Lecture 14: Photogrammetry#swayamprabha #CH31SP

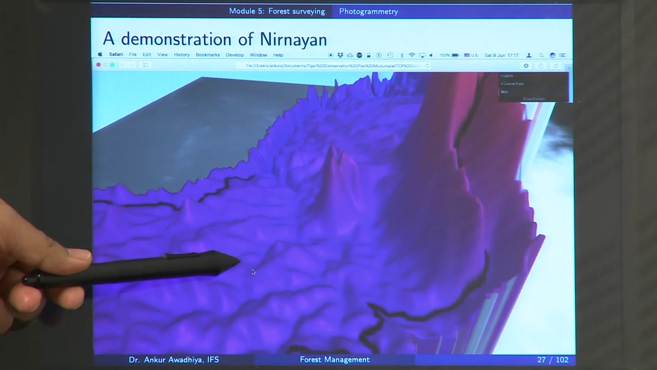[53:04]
So, a dam should be an area where you have, say, these two hillocks and water is moving like this in the valleys. So, in this map, when you click on a point, you get the coordinates. So, this makes it easy for you to do planning about where to make the maps for,
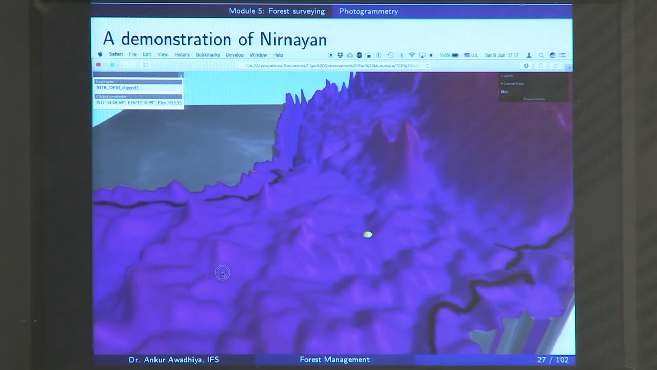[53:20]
say, water retention for the animals or for water recharge. So, now we are clicking on another point, we are getting another set of coordinates.